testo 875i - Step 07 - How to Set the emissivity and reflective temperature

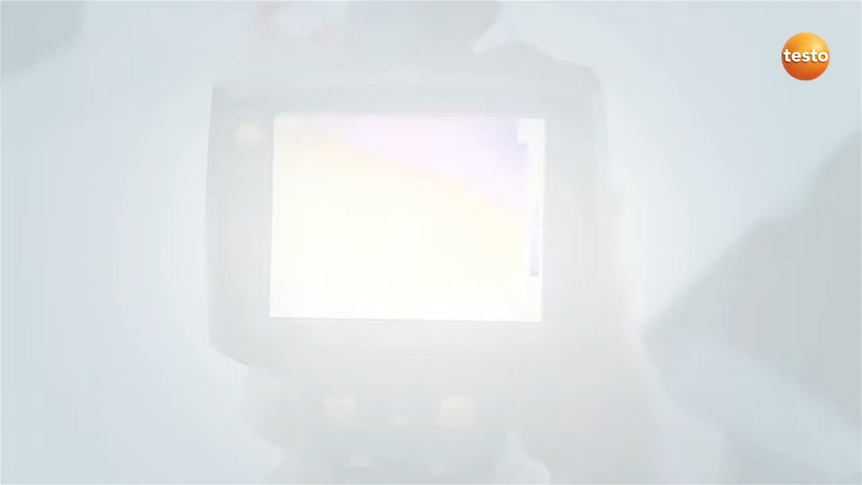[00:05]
Die Testo 875i bietet die Möglichkeit,
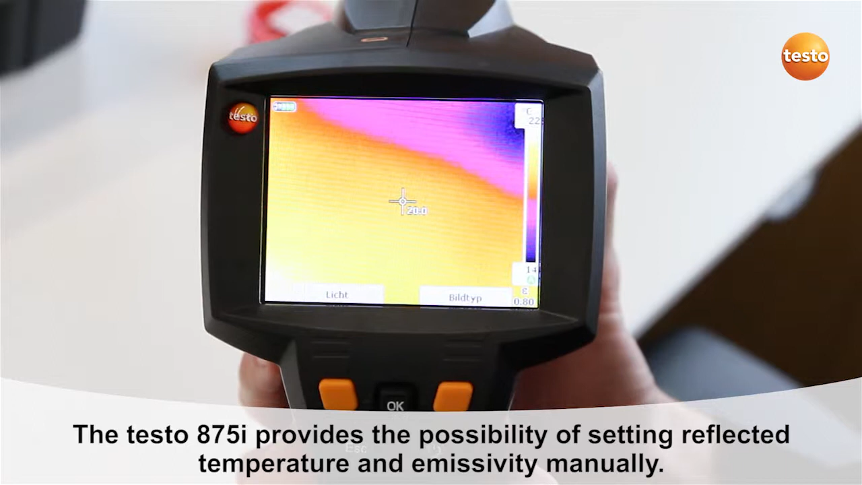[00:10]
die reflektierte Temperatur und den Emissionsgrad manuell einzustellen.
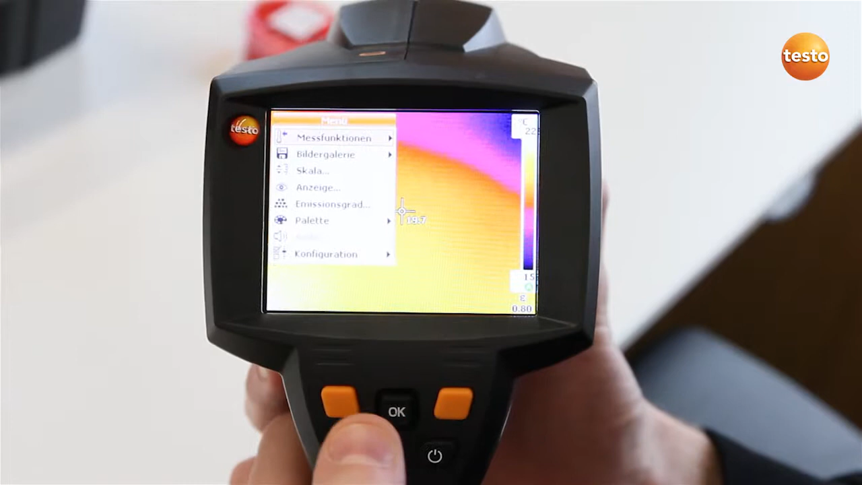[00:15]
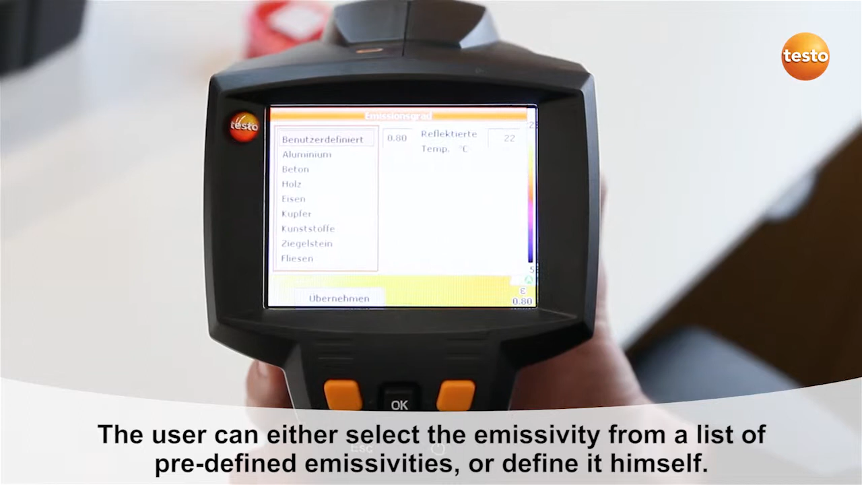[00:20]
Den Emissionsgrad kann man aus einer Liste vordefinierter Emissionsgrade auswählen oder benutzerdefiniert einstellen. Als reflektierte Temperatur kann als Anhaltspunkt der Wert der Umgebungstemperatur genommen werden.